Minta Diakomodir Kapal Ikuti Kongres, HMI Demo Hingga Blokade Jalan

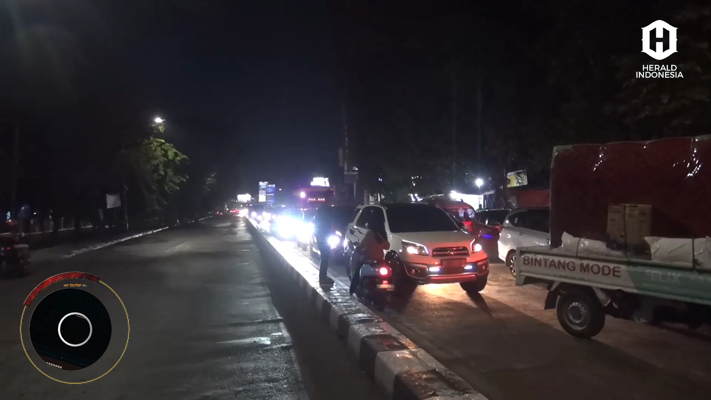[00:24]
Blokade tersebut menyebabkan kemacetan panjang dari arah Kota Makassar menuju ke Kabupaten Gowa dan begitu pun sebaliknya. Dalam aksinya, para pengunjuk rasa menuntut pihak Pelabuhan Makassar untuk menyediakan